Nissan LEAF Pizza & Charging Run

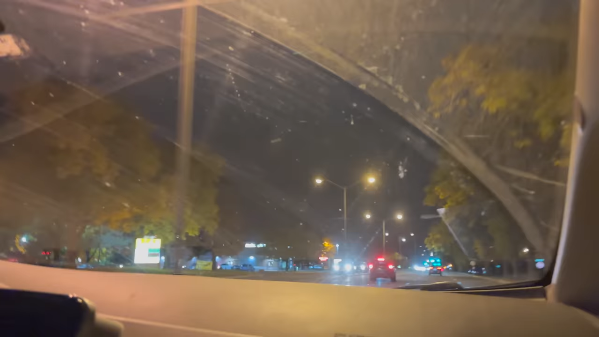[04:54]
Take a look just cruising down the road here heading into downtown Fort Collins and let's go pick up that pizza hit the charger and charge it up. Again these are the most boring videos on YouTube.
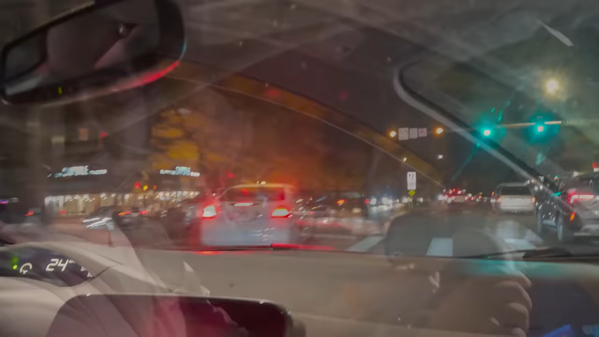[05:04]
And making the red light sort of just in time allegedly and here we are rolling up to the Pizza Casbah.
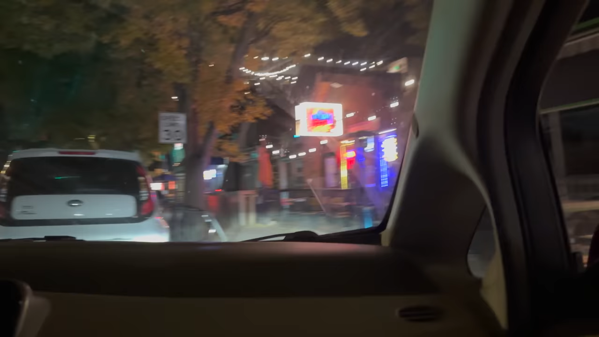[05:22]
Behind the sole. Let's lock this sucker in. Parallel park this thing. We can actually use bumpers for what they're intended for on this car.